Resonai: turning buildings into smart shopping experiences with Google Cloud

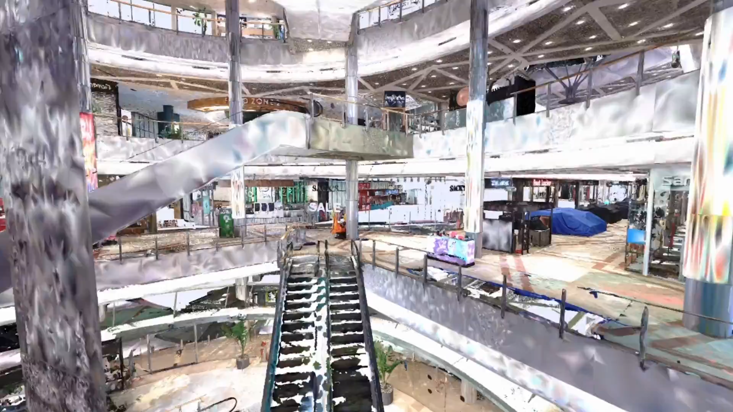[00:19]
We come in, we scan the mall and we create a digital twin that's an exact replica of the mall accurate to the centimeter level. Using our technology, mall owners can add AR experiences on top of their digital twin in their mall,